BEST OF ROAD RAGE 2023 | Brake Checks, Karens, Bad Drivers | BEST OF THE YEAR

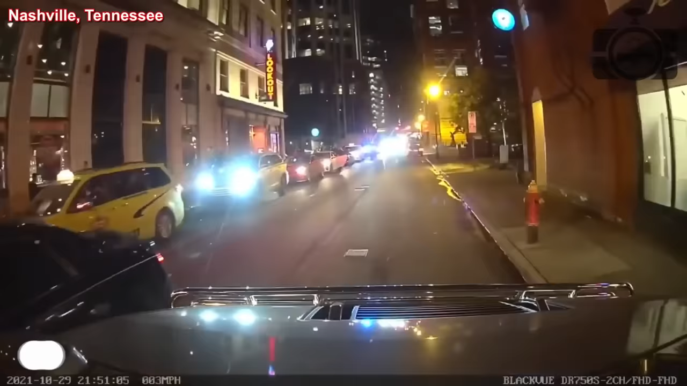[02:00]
the worst thing about driving downtown Nashville is the idiot drivers. Now there's a turning lane, but it doesn't start until right about here. This person is going against traffic where it's not even their lane, and then this lady's doing the same thing. I've got a truck behind me honking at me. I can't back up, and here she's refusing to move.
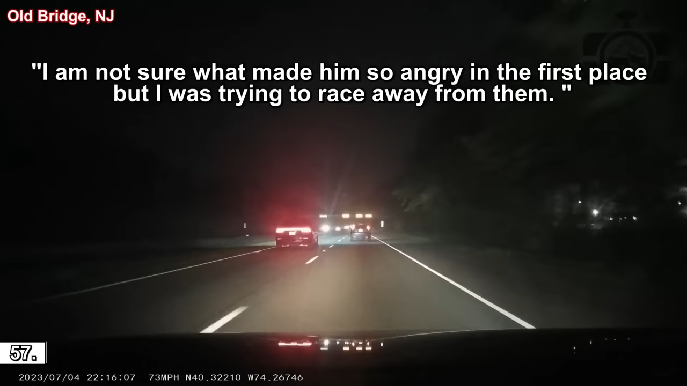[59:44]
There's some crazy... Oh, Ober, listen, bro. There's some crazy nut. He's been following me for the past 15 miles. I think he shot at me twice, bro.
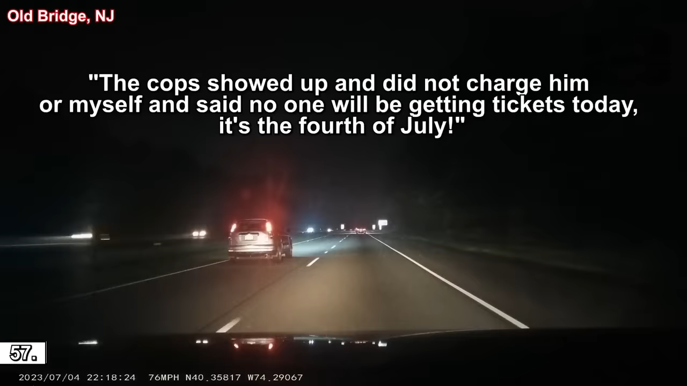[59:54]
And then when he got off the on the on-ramp, he drove in the fast lane, and they slowed down. So I passed him in the slow lane, and he starts revving his engine. He gets right on my bumper, bro. So, like, I tap the brakes to be like, yo, get off my ass, bro. And then he pulls along the side, and I don't know if he shot at me or he threw something. Bro, it was loud as hell. Bro, hold on. I'm calling 911, bro, because I'm tired of this. 911, where's your emergency? No, he's still following me, bro. I don't know what the f***. Okay, well,
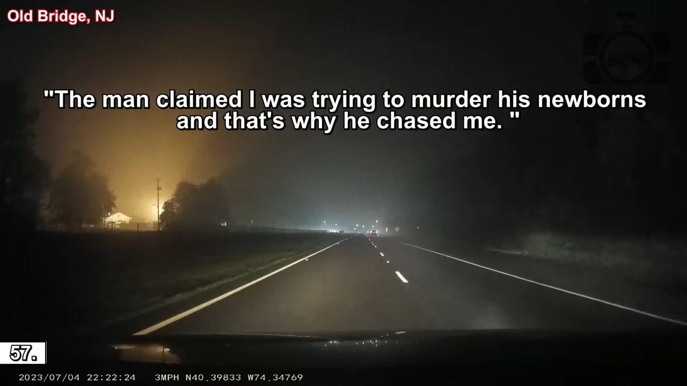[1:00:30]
there's two officers on the way out. He just shot at me again, motherfucker. J38MMG.
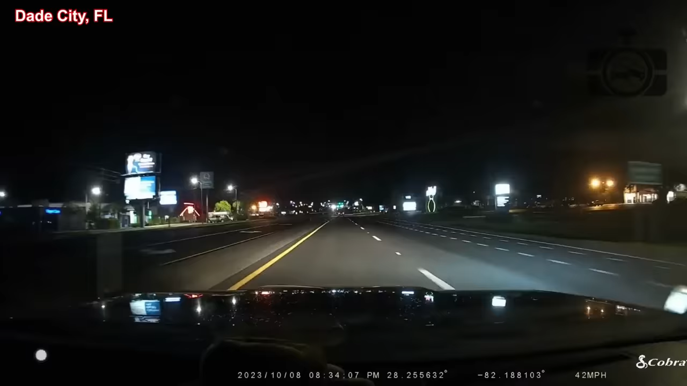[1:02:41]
Oh, look it, he got so fast to the light.
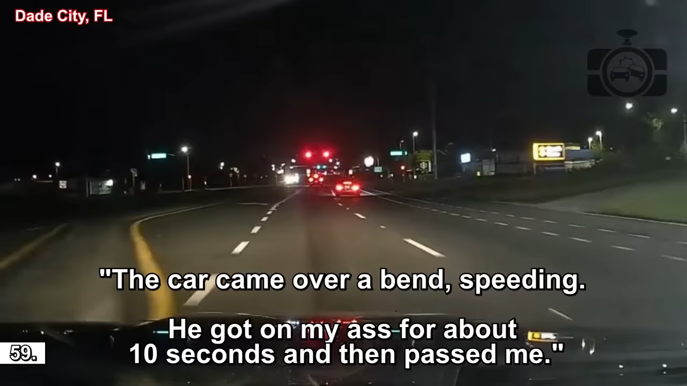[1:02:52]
I feel like I should cheer. Go ahead and pull up, baby. No. You okay?
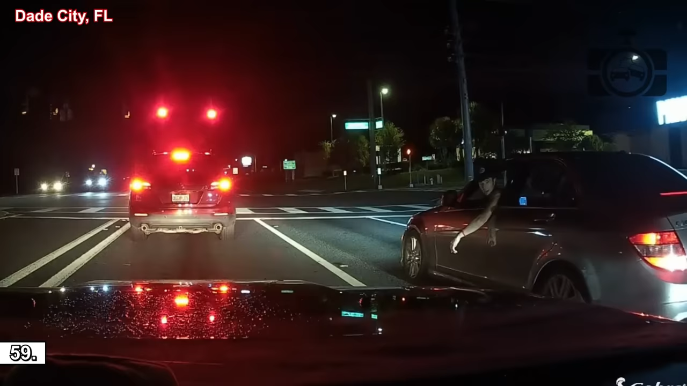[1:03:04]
I'd like to see you try, sweetheart. You're on dash, so you might want to just behave. Okay. Yeah. You're on camera, just so you know. Look for the video on Facebook. I'll be posting that on Facebook. Yeah. Somebody get your damn children. I need this license plate.